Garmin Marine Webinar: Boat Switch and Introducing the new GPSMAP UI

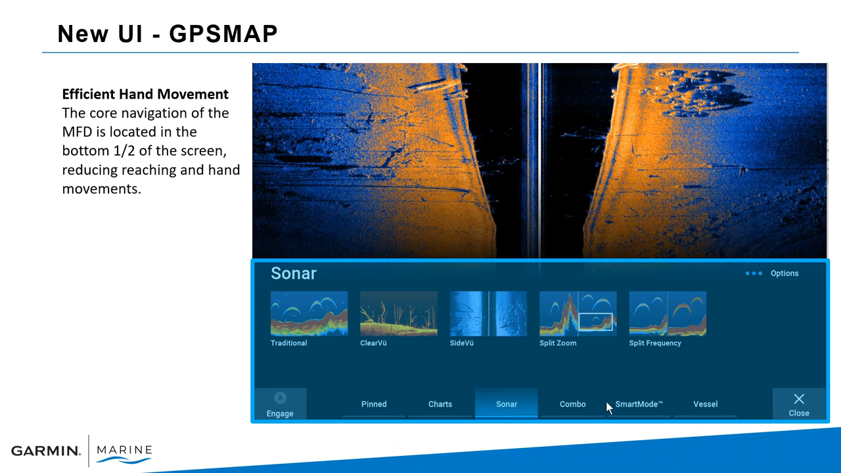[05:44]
is actually uh your your menu and allows you to go into the different choices that you have from pinned which was previously called favorites charts sonar and so forth.